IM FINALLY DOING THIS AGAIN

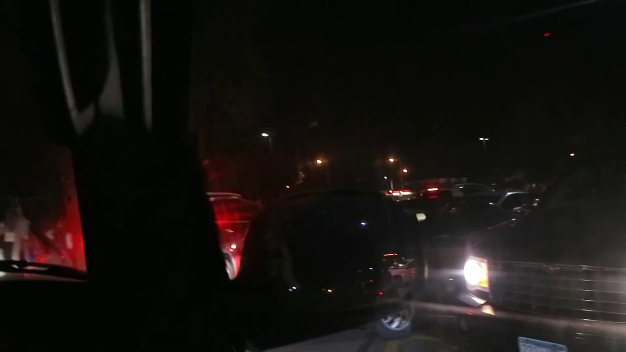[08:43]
yeah we're done now we're not going anywhere oh lord that's bad i just want to go home bruh why are we listening to miley cyrus in this traffic
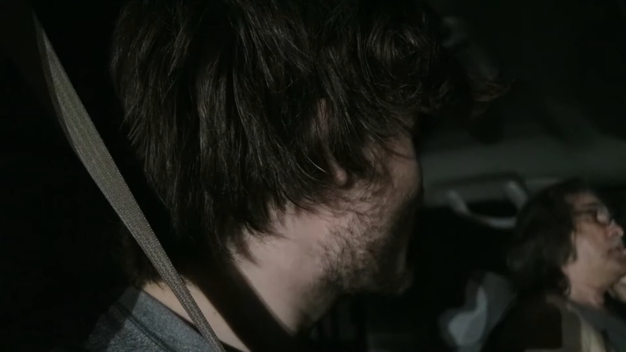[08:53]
jam oh no we're listening we're just sitting here jamming to miley cyrus
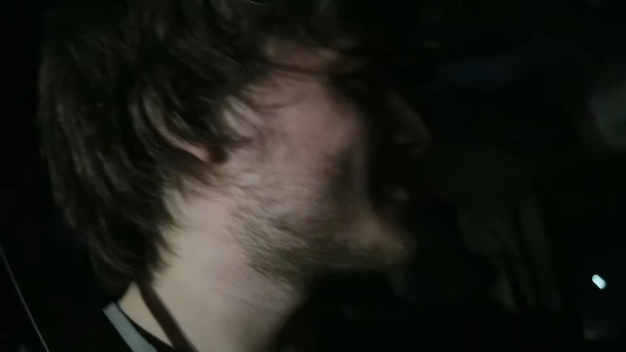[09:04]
dad you like miley cyrus some oh yeah there it is
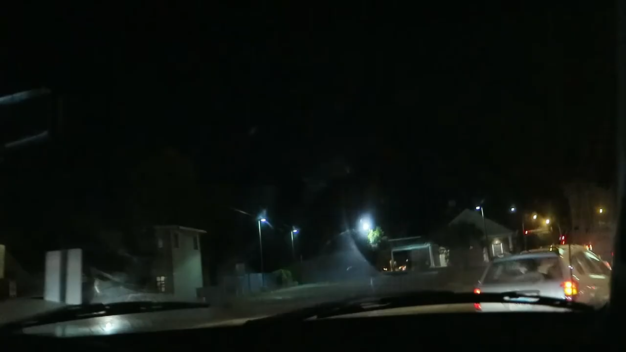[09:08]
thank god we were literally there for 30 freaking minutes right over here oh my god finally we can go home so we are finally home man my